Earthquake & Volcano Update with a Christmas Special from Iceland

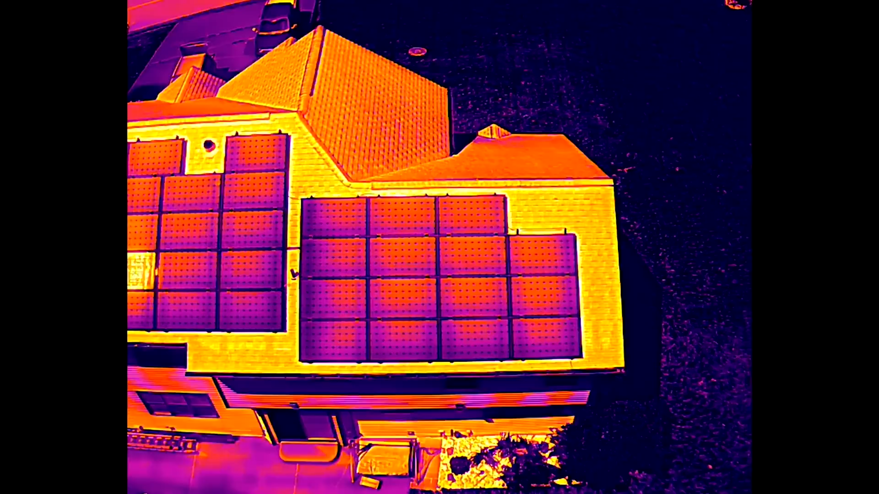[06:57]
US. Santa told me that he's done with drones after this incident with Rudolph.
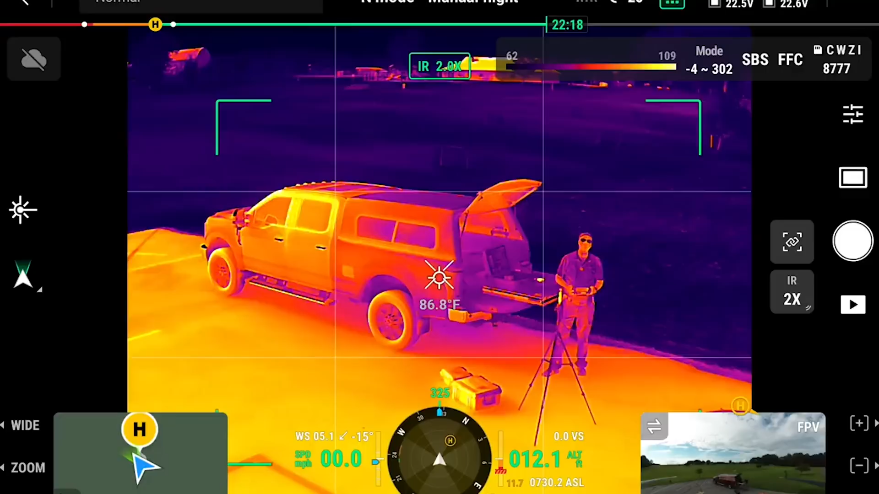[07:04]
On screen: spot 86.8°F
That hit a drone while flying over Austria. And the blades cut one of his ears off.